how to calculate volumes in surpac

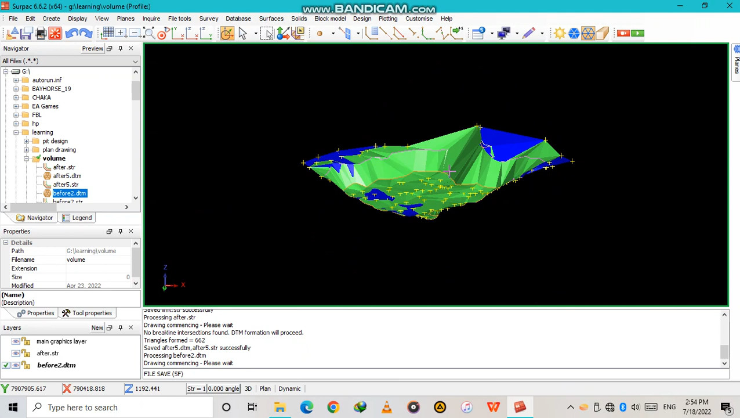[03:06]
that we have the two teams that we have now let's go to now we are now teaching you how to calculate the volume go to surfaces then you have you have
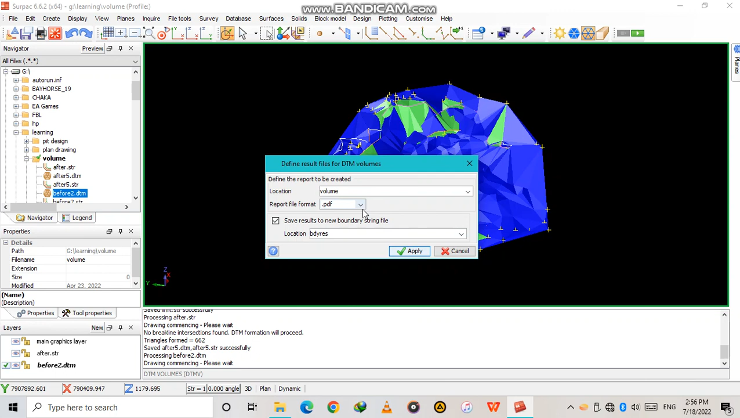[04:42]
say volume that's my first one either you can save it as a note csv or whatever you want but for me i want to set it as a pdf then i apply then apply
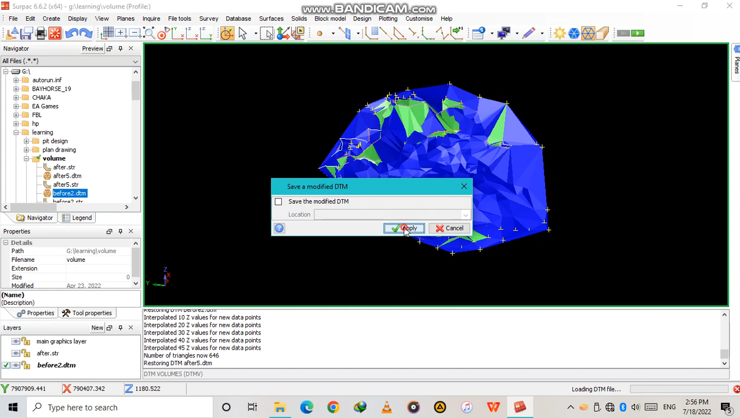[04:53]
apply then it is now processing then it's done